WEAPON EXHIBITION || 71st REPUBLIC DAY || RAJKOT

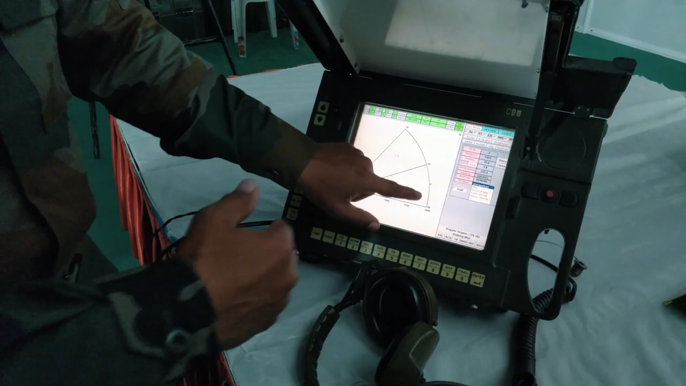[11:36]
अच्छा अच्छा, ऐसे हम 18 किलोमीटर तक दे सकते हैं। 18 किलोमीटर ओके। हाँ, वो छोटा छोटा दिखाई देगा, ये मैं छोटा अभी दिखाने के लिए एक को किया था।
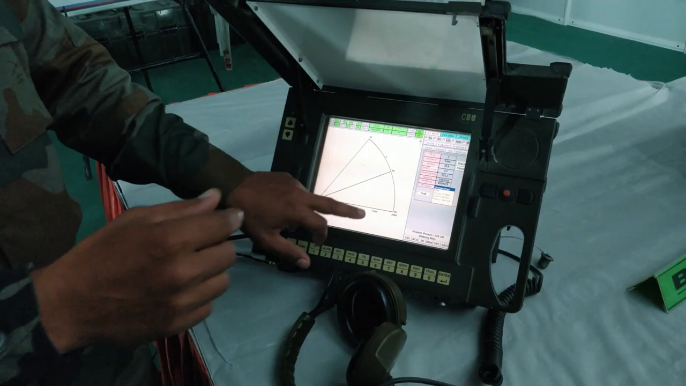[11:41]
18 किलोमीटर तक इसका रेंज है, मिनिमम है 100 मीटर।